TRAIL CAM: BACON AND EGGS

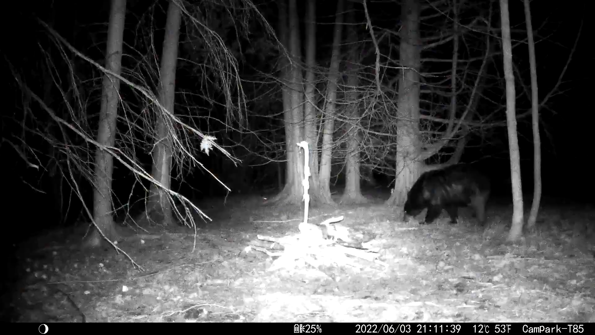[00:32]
Okay, anyway, he was gonna eat it. First animal of the day, bear. Just sniffing around. It's like, what? Why is there bacon and eggs in the woods? Well, it's not even morning, it's nighttime. You can have breakfast for dinner. Do it all the time.
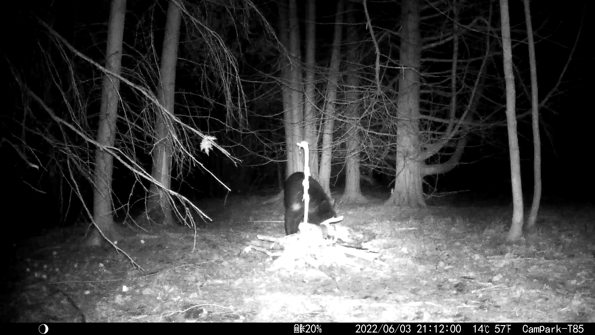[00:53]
What? It's funny though that he actually sniffs the bacon and doesn't eat it. I'm kind of blown away by that, to be honest. Yeah, well, if he ate it, maybe he'd choke on it like I did. Yeah, he choked on a piece of bacon back there. Yeah, I actually choked on a piece of bacon. Luckily, we brought a drink out off camera, though. He's just sniffing away.